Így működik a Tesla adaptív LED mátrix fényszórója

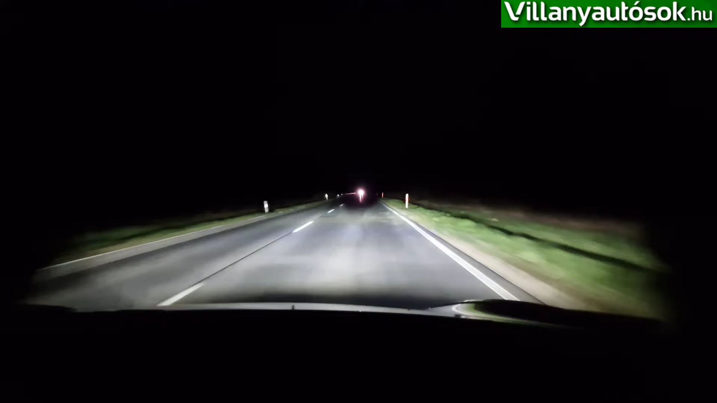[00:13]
amik elvakítanák a szembejövő autóst. Ahogy elmegy az autó mellettünk, rögtön vissza is kapcsolódnak ezek a képpontok. Természetesen ez a funkció akkor is hasznos, hogyha éppen utolérünk valakit az uton. Itt előttünk valaki éppen kikerül egy álló teherautót, látszik,